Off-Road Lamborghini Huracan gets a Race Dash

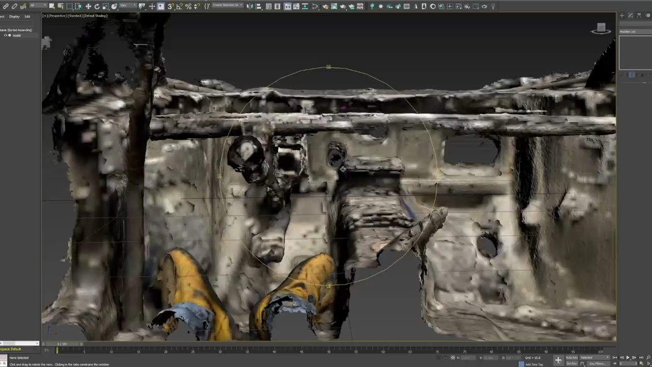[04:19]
is about what it looks like from inside the car maybe i don't know it might be a little bit higher
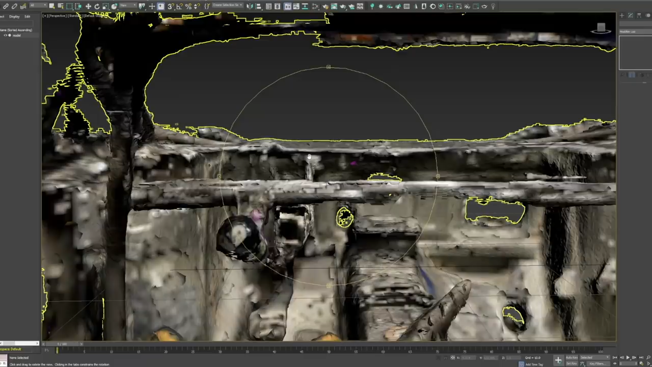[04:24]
yeah something about like that is uh is what it looks like inside the car now this this model is really messy
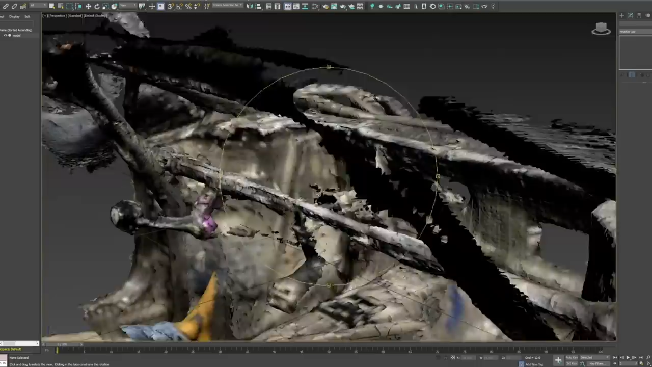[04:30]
so building off of it is you know not going to be that fun what i'm going to go ahead and do